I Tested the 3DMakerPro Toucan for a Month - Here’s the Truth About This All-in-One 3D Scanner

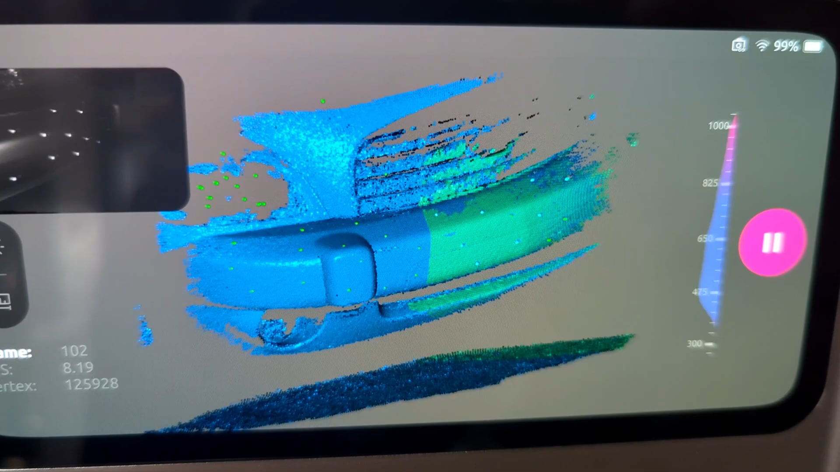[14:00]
It never lost tracking when the dots were in view, and it was easily able to capture the bumper. The resulting scan is very smooth.
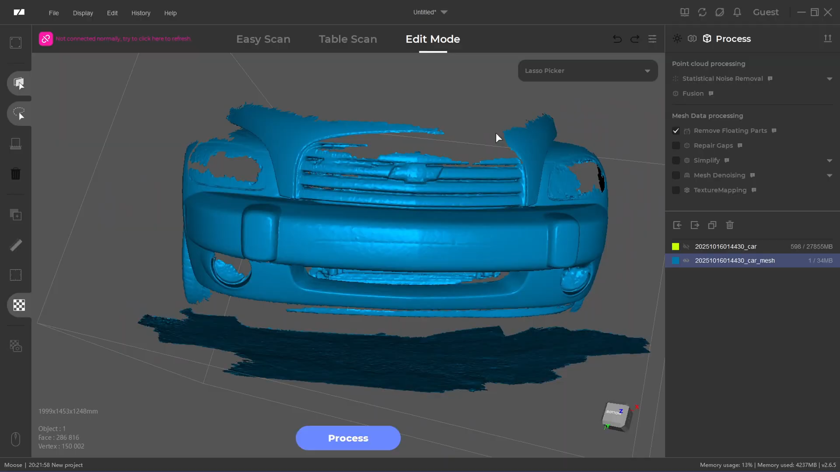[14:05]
I was impressed. And the Toucan did an excellent job capturing this door panel. It was a very easy scan, rarely losing tracking.
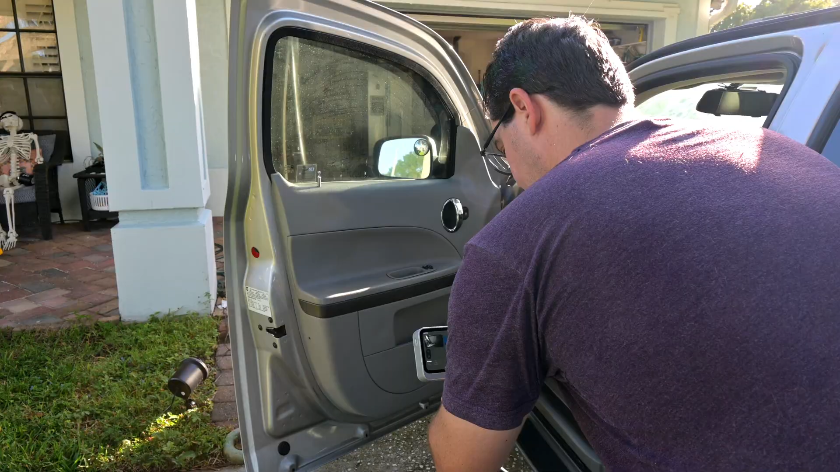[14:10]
I like how it even captured some of the wiring and tubing.
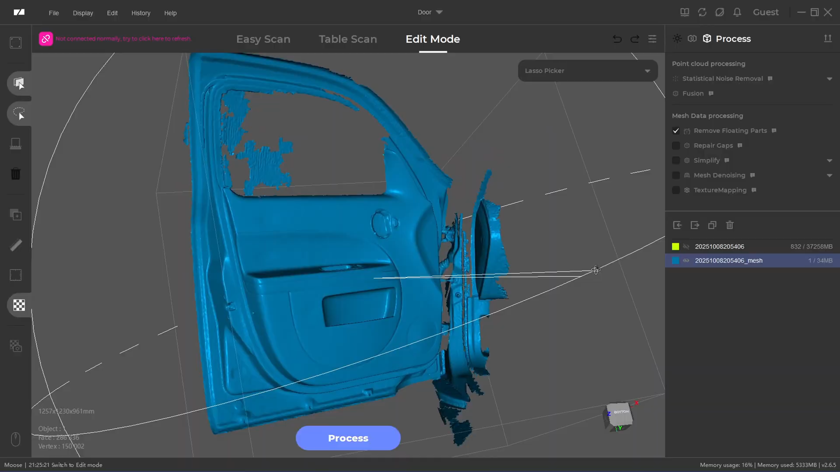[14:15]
It didn't like the reflective chrome door handle though, but the rest of the panel was captured nicely. Trying something larger?
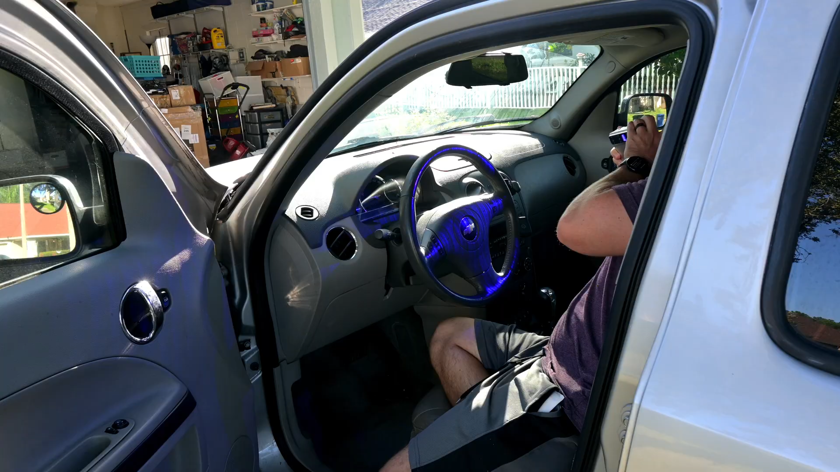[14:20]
Let's capture the entire front interior. The sunlight on the top of the dash was causing the Toucan not to be able to capture it, but everything else that wasn't in direct sunlight captured amazingly well.
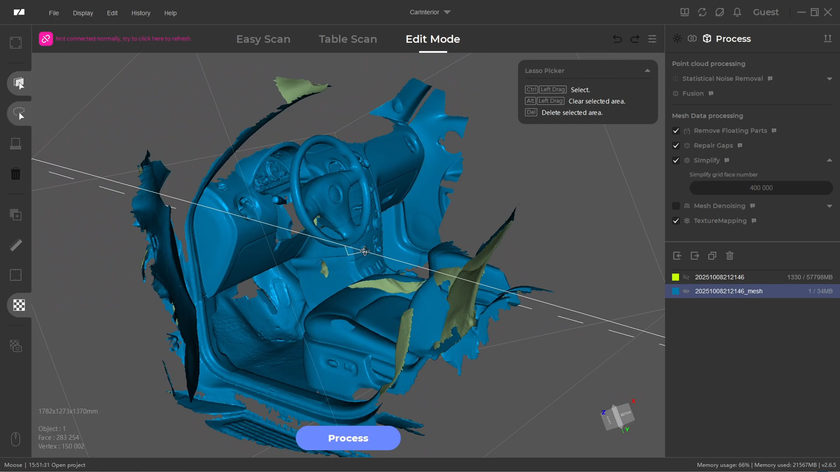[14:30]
The large format scanner isn't the most detailed. It captured much of the center console, but if you wanted the details of the buttons,
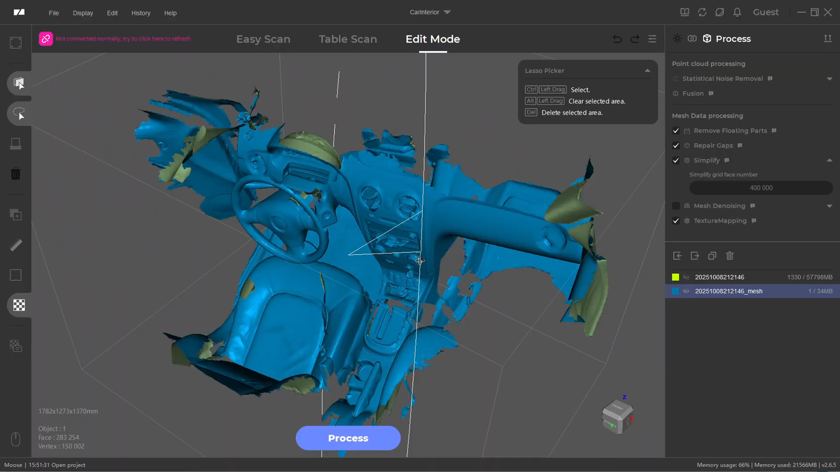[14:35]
then you'd want to switch to small scanner mode and capture just that area of interest.
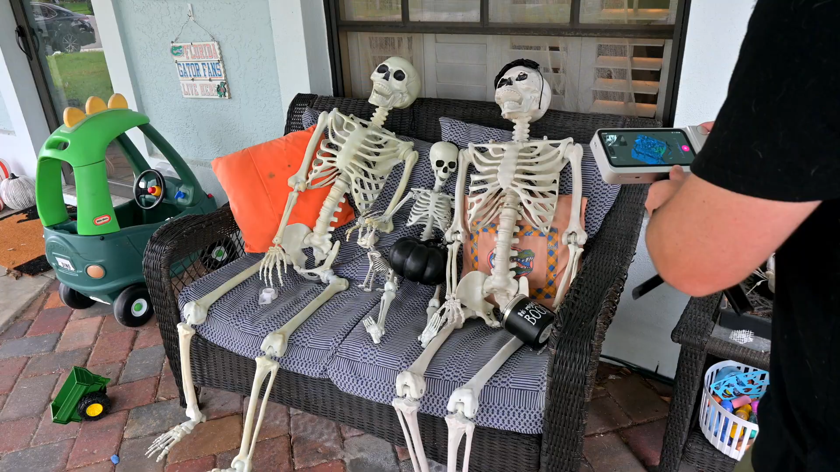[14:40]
Finally, it's October, so it's spooky season. I scanned these skeletons, which turned out great.
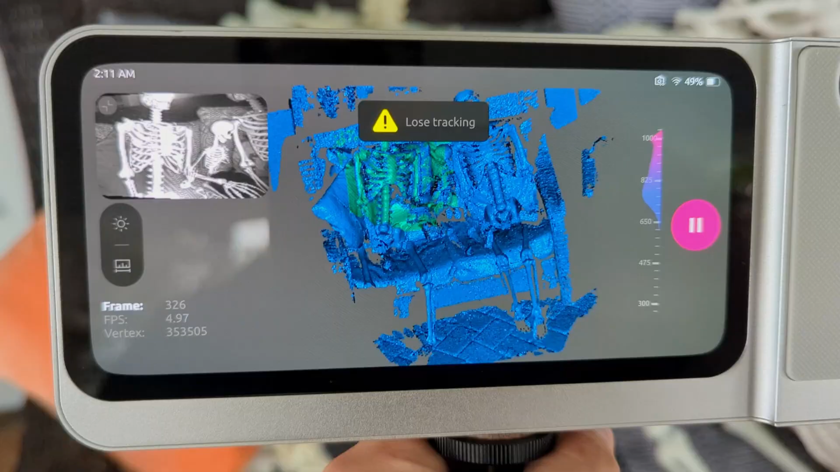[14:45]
I didn't capture the backside of the bench or the skeletons, but the front surfaces look pretty decent.
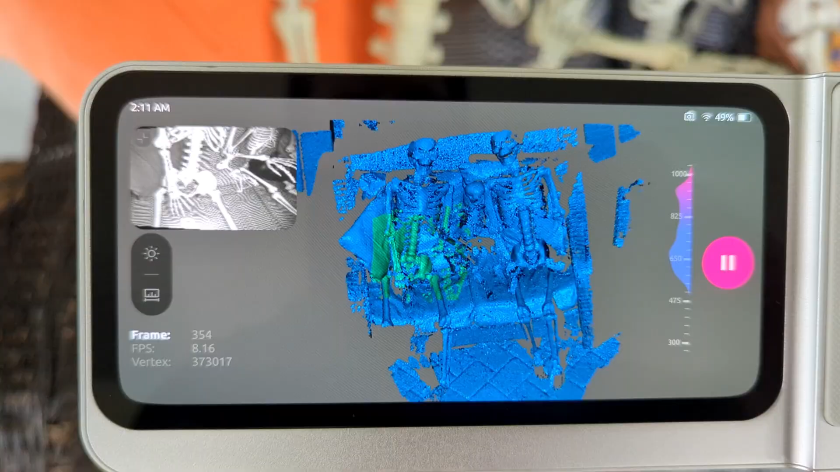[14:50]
And the Toucan did a great job with all of the occlusions of the thinner bones. The Toucan at launch has a few rough edges that I want to point out that I hope will be resolved in future firmware updates.
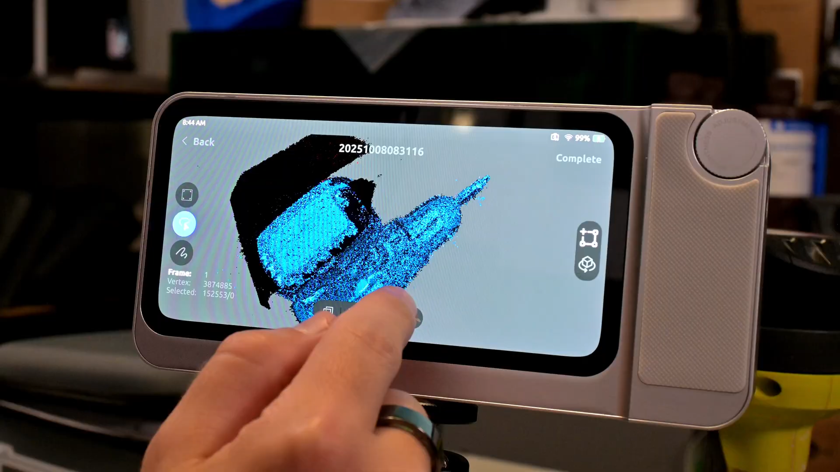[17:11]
I'd love to revisit this in a few months to see if things have changed. The 8-core processor and 32 gigabytes of RAM of the Toucan is good enough for the 8 to 10 frames per second scanning speed.